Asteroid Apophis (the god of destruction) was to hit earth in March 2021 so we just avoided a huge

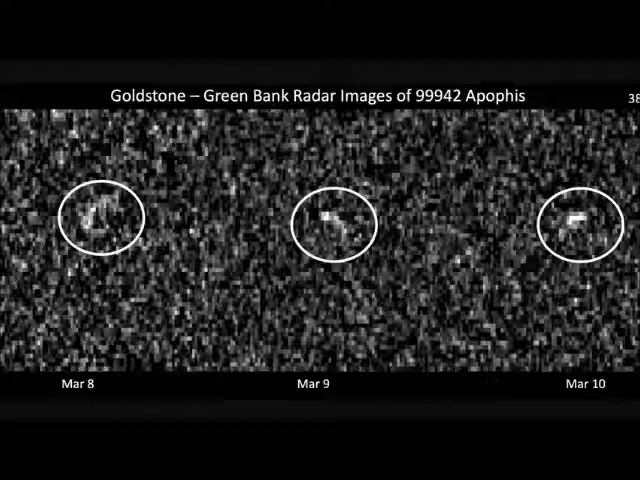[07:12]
both of the telescopes were able to create these images you see right here. Now, this doesn't look like much, but this was enough for the scientists to determine pretty much everything about its orbit and also learn a few more things about it as well.
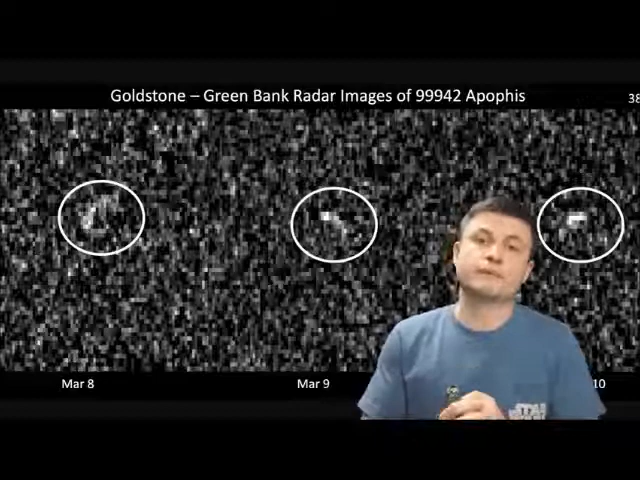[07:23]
Now, interestingly, this is at a distance of about 17 million kilometers away from the planet, which is about 11 million miles or so. And that also means that they were able to achieve a really impressive resolution of about 38 meters per pixel.